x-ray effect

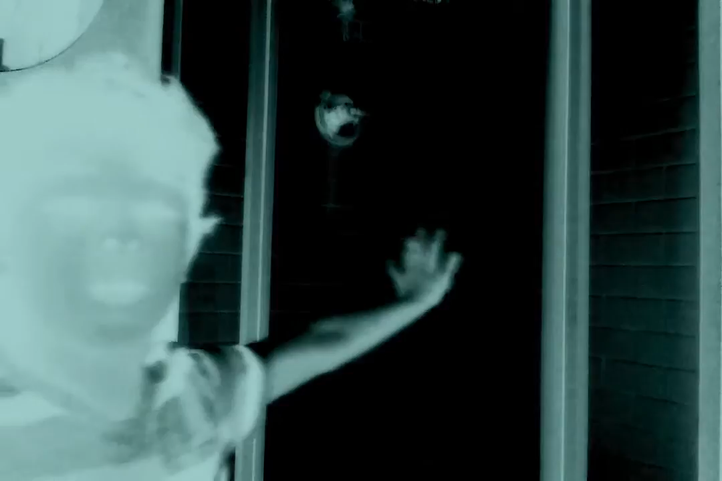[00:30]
So guys, normally this part is actually fully white, but no, now it's black.